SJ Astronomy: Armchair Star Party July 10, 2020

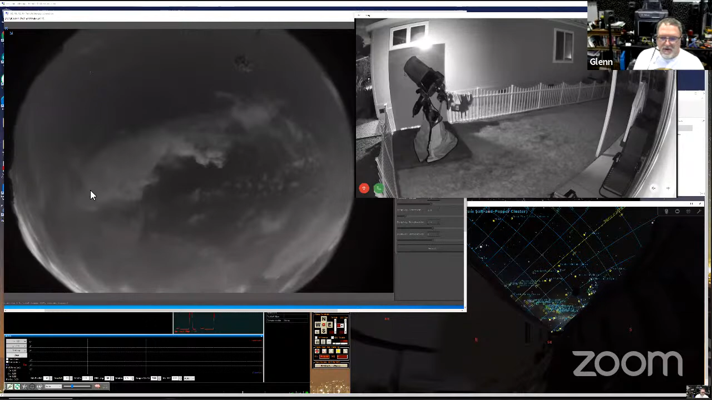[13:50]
so yeah there's some clouds here and i'm in the east bay and we have some some clouds tonight but uh hopefully we'll be able to peek between them uh and you can see my my telescope here let me move it for you uh we'll go ahead and point at the first object here um so i'll start it moving and then go back to the camera here you see it getting ready
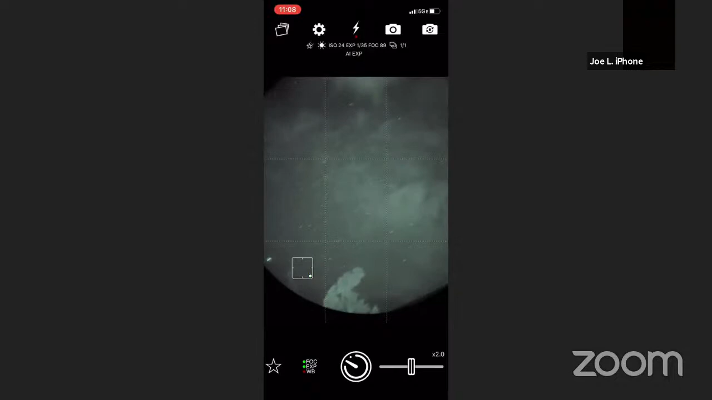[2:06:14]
okay i'm gonna pick up the tripod and look around so uh so are those clouds that you're seeing
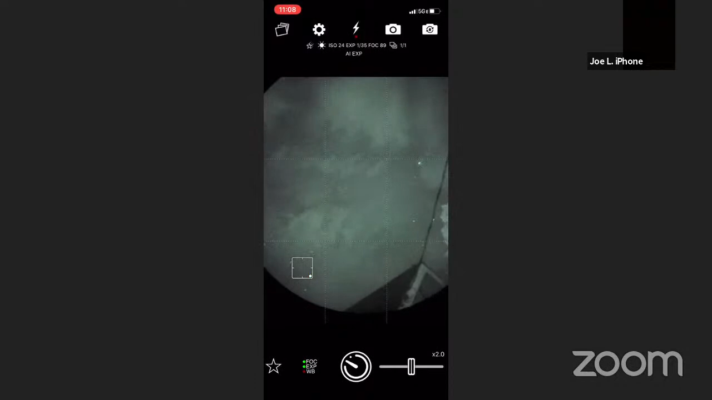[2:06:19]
in between the yeah okay i think those are clouds i mean there's milky way
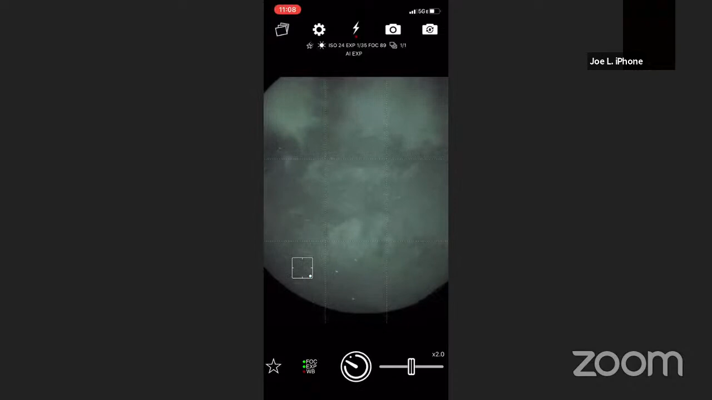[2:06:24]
there um but it might be a little hard to differentiate what's milky way and what's
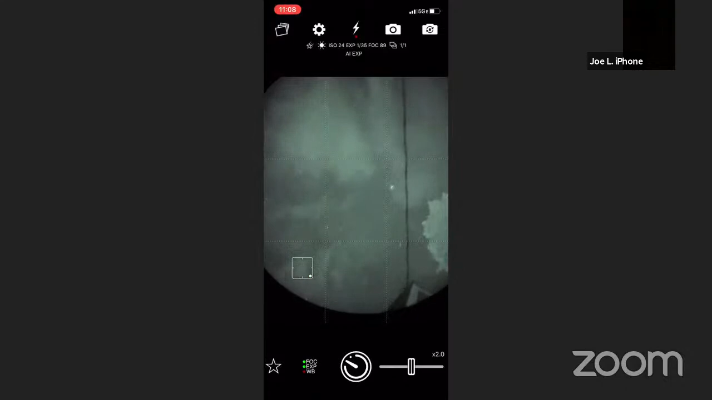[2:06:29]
clouds it's it's actually a unfortunately a rather cloudy day um but as i pan around you can see like this is a
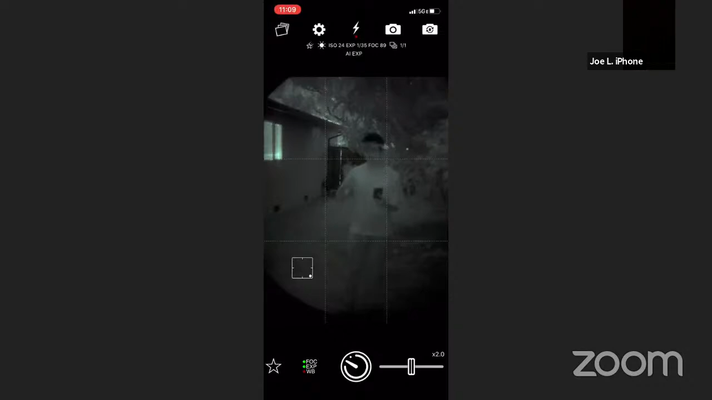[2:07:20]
with the uh intensifier it's actually oh it's actually you can see fairly well uh this is this is a kind of a type of technology that the military use a lot in there you know out in the in nighttime situations uh sometimes they use infrared to kind of like um also as a way to see in the dark but it works really well
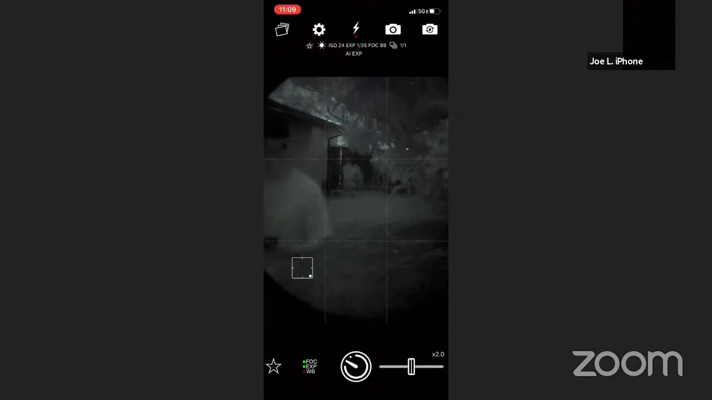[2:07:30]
uh in astronomy really bringing uh dark skies kind of back to
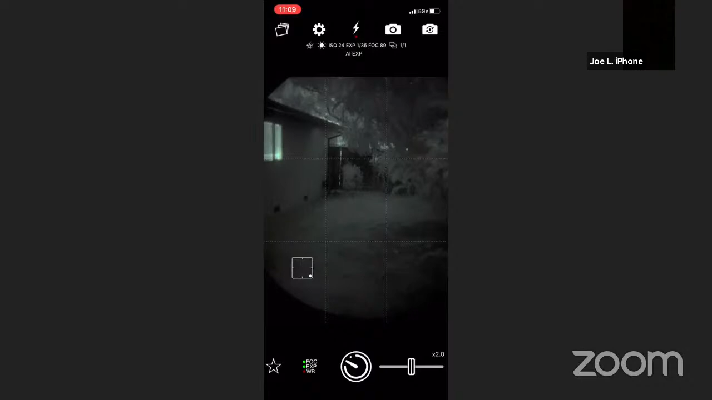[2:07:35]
uh to the suburbs now let's see if there's anything here we can we can show you guys yeah
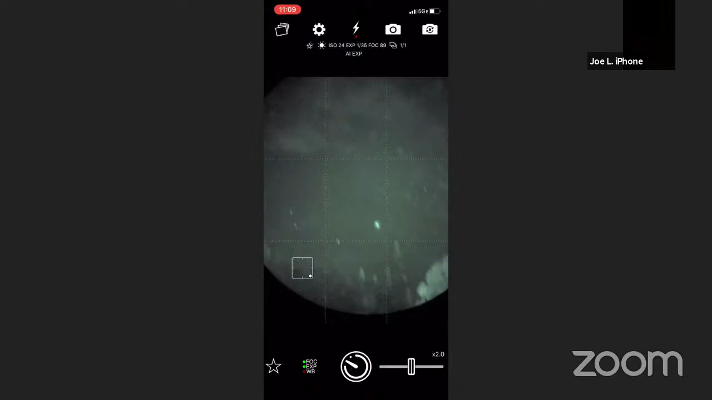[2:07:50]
we have a cloudy cloudy sky yeah so right in front of is that is
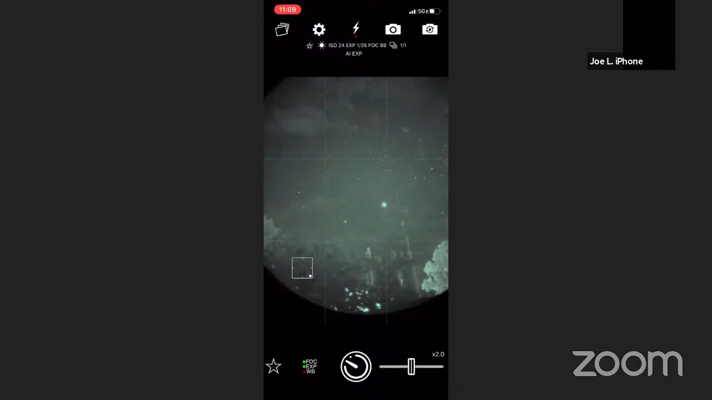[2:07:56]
that jupiter and saturn over there yeah yeah that's jupiter and saturn uh the brighter one is jupiter and they're and this is a a year known as like the great conjunction and what that means is like every 20 years jupiter and saturn are in the
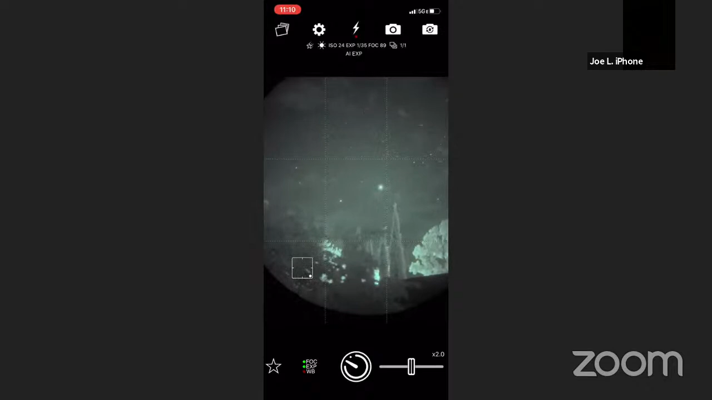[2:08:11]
same part of the sky and i think this december they'll be like so close that you can see them in the eyepiece of a telescope they'll be you know just like uh maybe like 10